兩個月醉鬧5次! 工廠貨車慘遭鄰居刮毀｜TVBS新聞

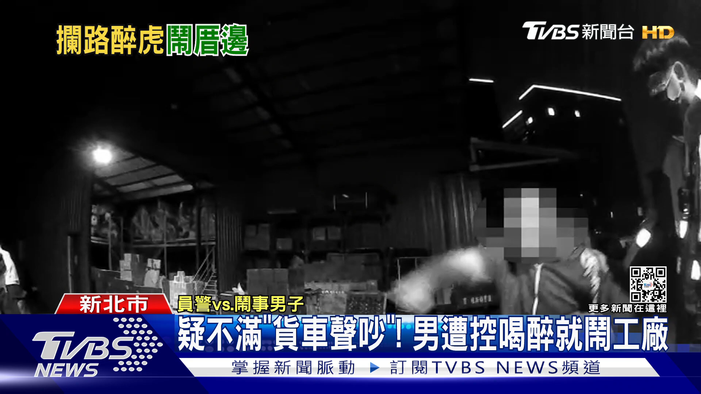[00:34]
公廠只是路過在這邊進進出出胡
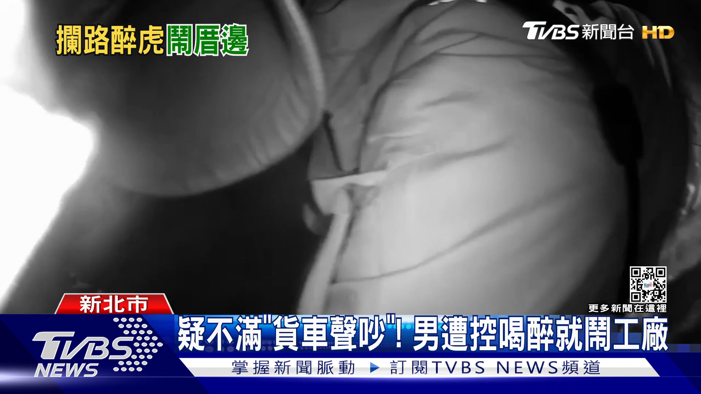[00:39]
言亂語當場被上銬酒醉的他是一開始是藍